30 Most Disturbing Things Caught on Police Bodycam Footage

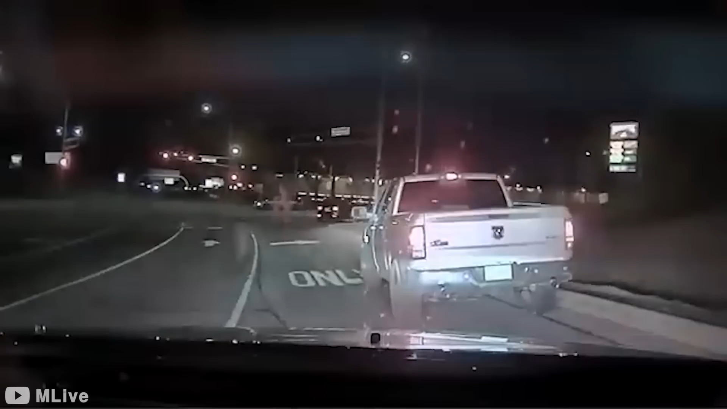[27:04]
New Mexico State Police stopped Jeremy Guthrie after observing his erratic driving in Albuquerque. What initially seemed like a standard case of driving under the influence quickly turned into something more sinister.